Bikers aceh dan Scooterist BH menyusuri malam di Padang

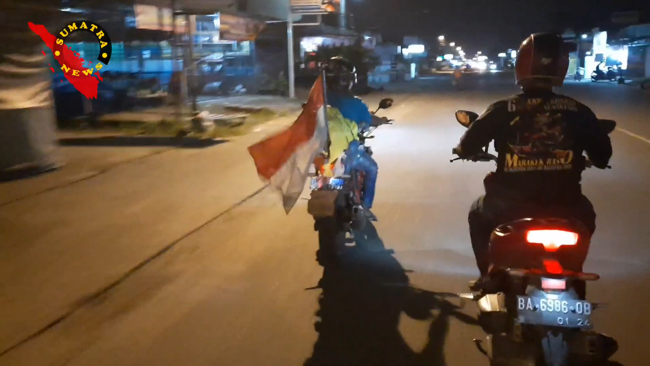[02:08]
toko-toko biasa Tentunya sudah tutup pada jam 8 malam Paling lambat di kota Padang itu toko ditutup pada jam 9 malam Hanya satu-satu saja yang masih buka di atas jam 9 malam Itu
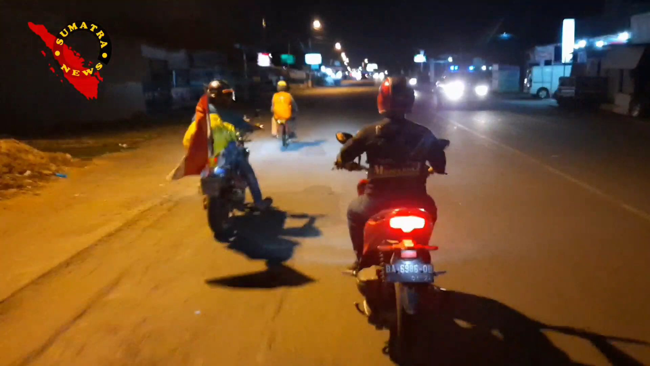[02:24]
pun kebanyakan hanya toko makanan Atau warung-warung yang menjual makanan Nah jalanan pun terlihat sepi
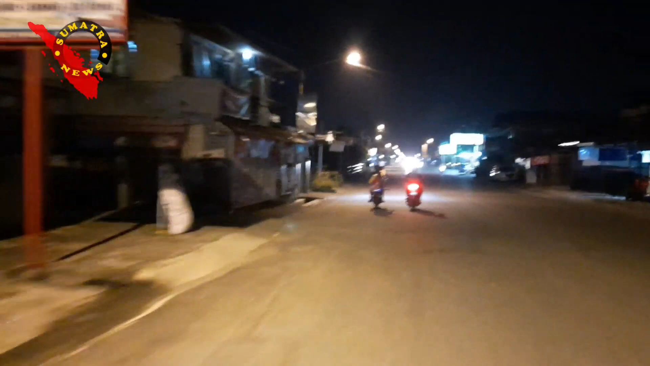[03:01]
Warung-warung pada tutup Karena jam 11 itu sudah jam malam di kota Padang Jam malam artinya jam yang